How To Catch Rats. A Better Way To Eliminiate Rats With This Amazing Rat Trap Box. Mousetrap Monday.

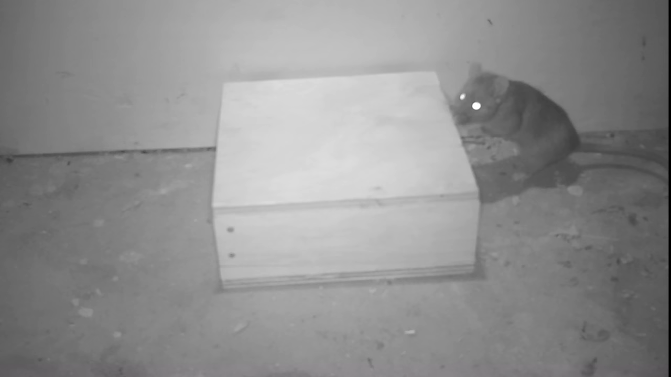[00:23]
There I showed you a mousetrap box that worked really well. We caught 4 mice in one night, but there was quite a few YouTube viewers that commented there was a rat that wanted to go inside, but it was too big, so I should make a larger box. And that's what we did here. We have a box that's larger and has a lid that closes.